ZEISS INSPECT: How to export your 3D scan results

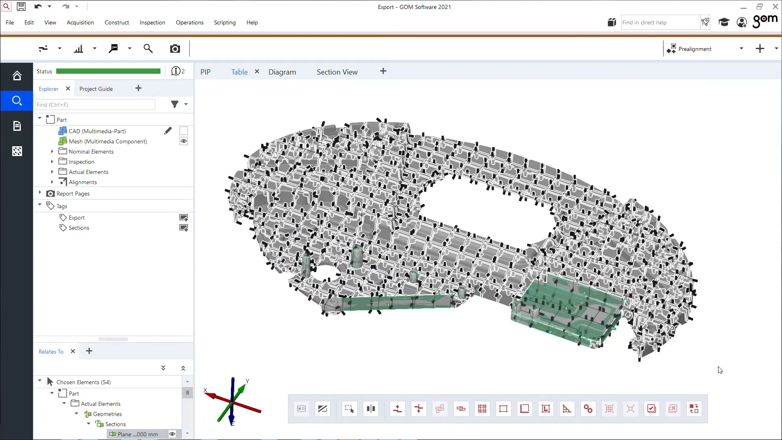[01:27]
I select them, file, export, geometry, as for example IGES.